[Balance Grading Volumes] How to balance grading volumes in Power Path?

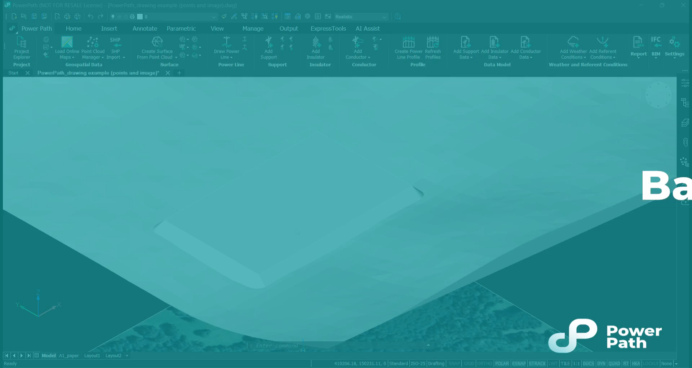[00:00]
Balance grading volumes command, balance grading cut and fill volumes so that the net volume is around zero.
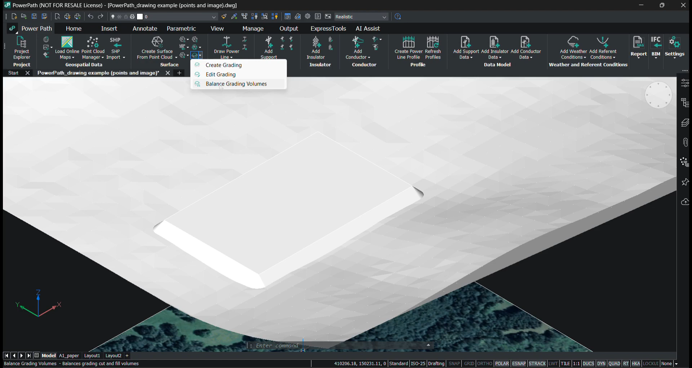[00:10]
This is achieved by raising and lowering the elevation of input grading. I will run this command and I will select my grading. I will press enter.
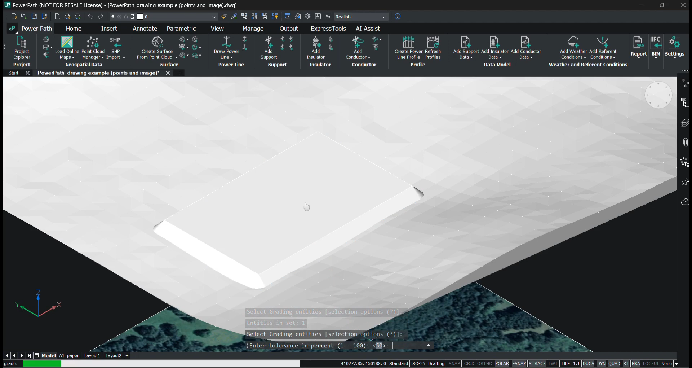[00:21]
I leave the tolerance at 50 and after it finishes you will see that one part of the grading is above the surface and one is below.
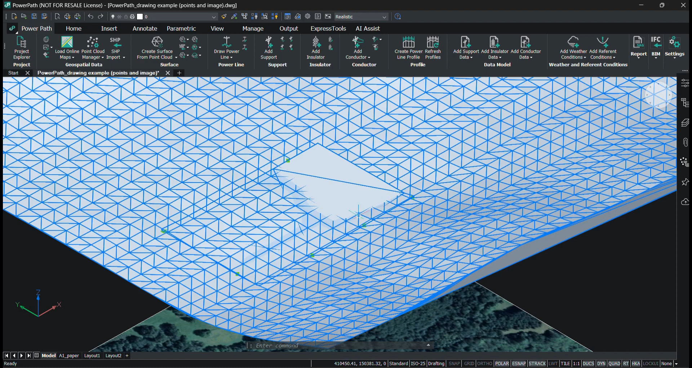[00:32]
This part is above the surface and this part is below so that the net volume is around zero of the grading.